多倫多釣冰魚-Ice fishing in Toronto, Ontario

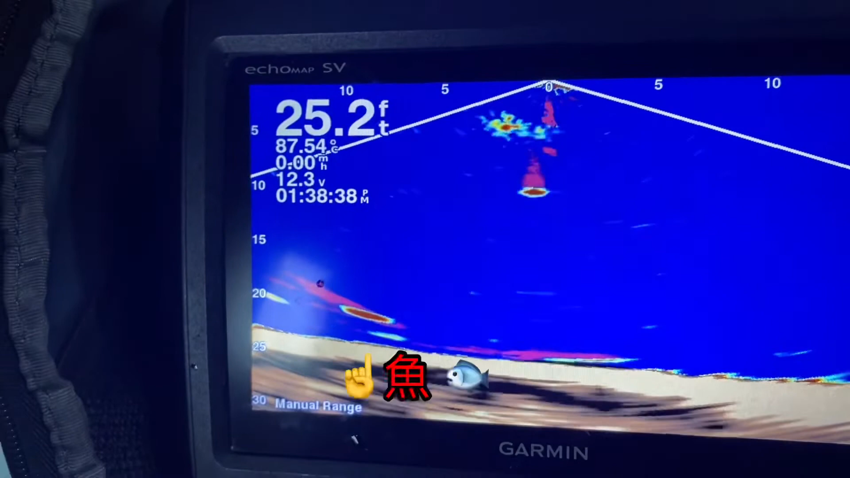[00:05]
On screen: depth 25.2 ft
了。OK， 他够不够快？
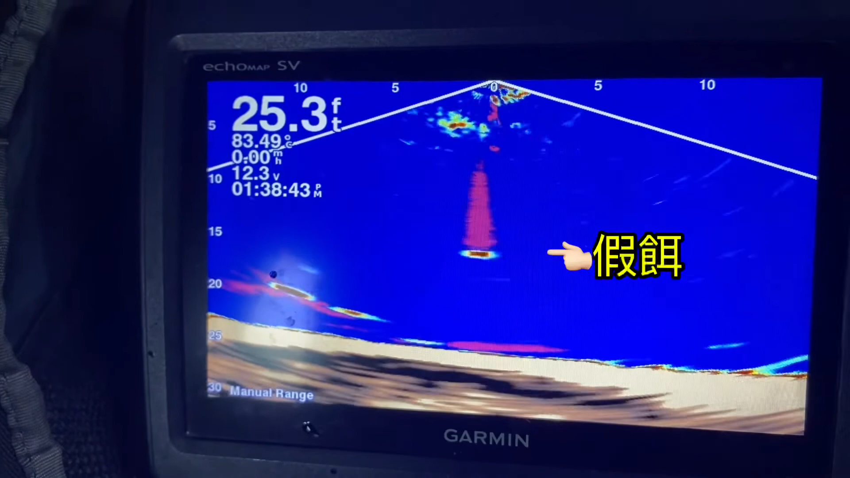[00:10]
On screen: depth 25.3 ft
哇，你要快一点喎，落得。好，来了，一群鱼来了。哎哎，停，就是这个位
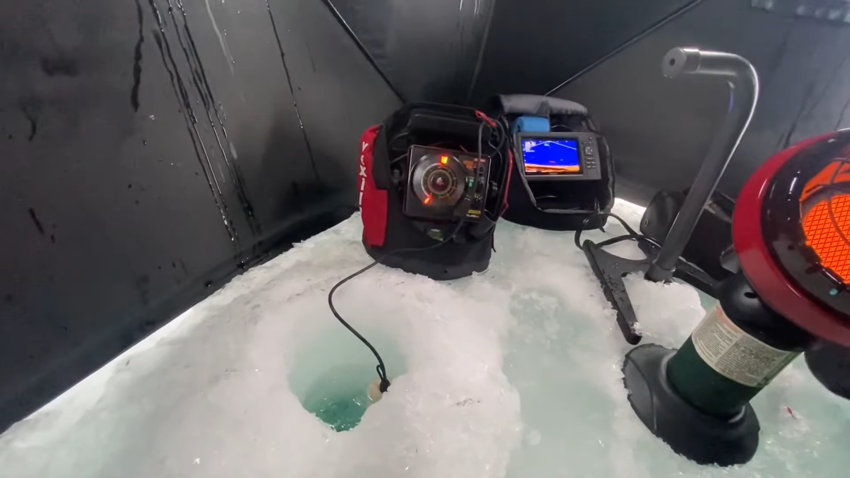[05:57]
咁你會見到呢度一放落去嗰陣時咧，呢一個就係我魚鰭啦，睇唔睇到？
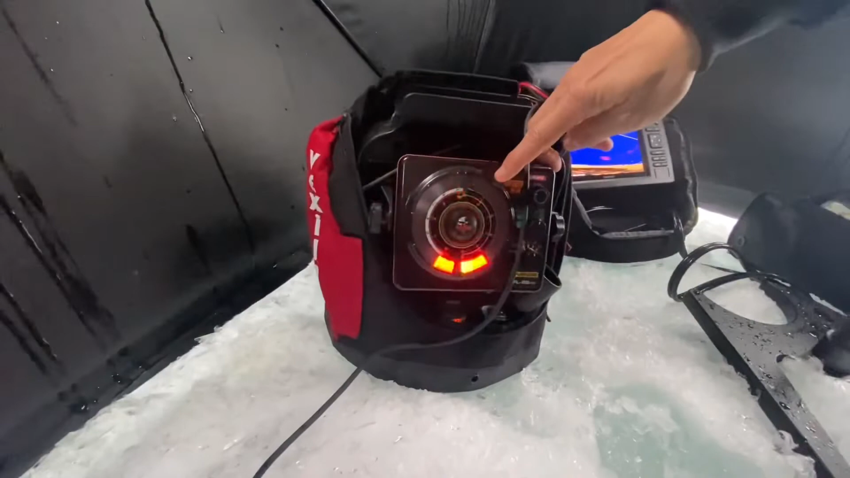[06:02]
一路落緊去啦，落，好啦，跟住呢一度點解會喺翻呢一個位落咧？
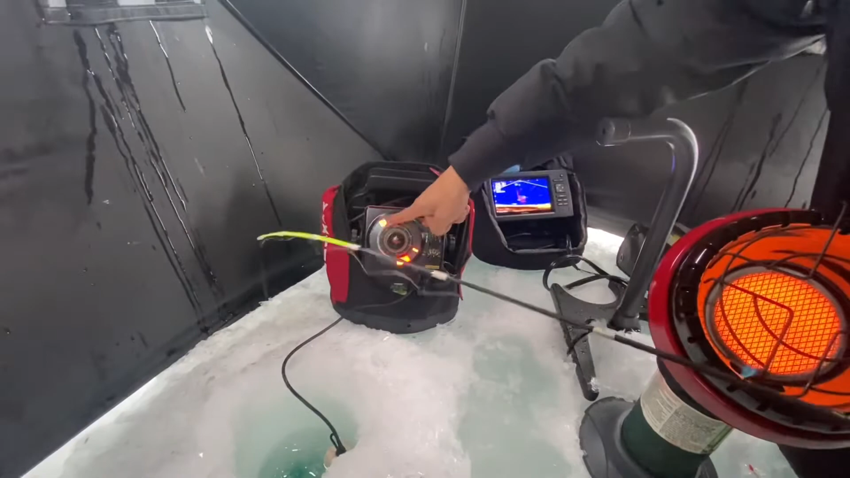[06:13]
因為呢個蓋個放大鏡嚟嘅。咦？有魚咯喎！嗱，呢一個就係我，呢一條咧就係魚鰭啦。
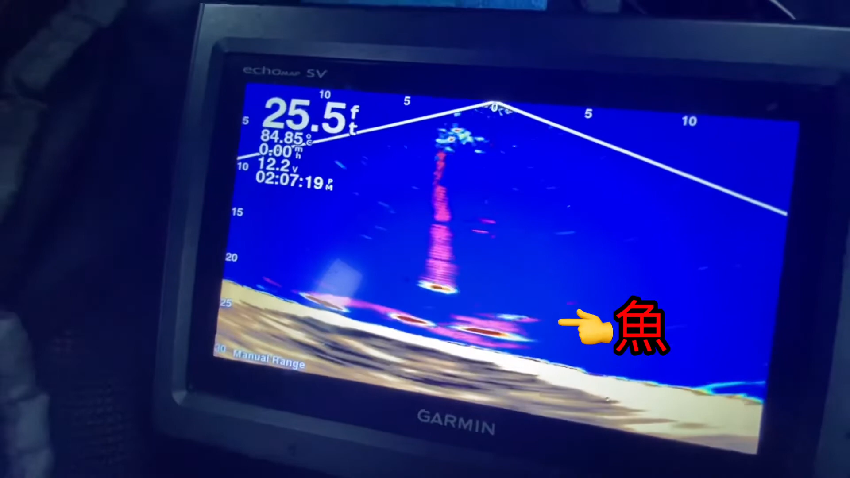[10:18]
On screen: depth 25.5 ft
好，呢個位停咗啦。
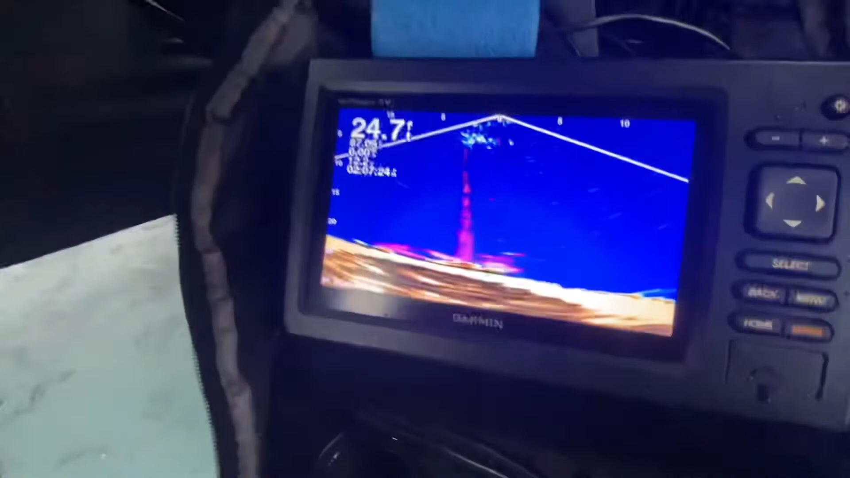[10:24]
咁啊，睇下见唔到嗰群鱼嘅其中一条啦，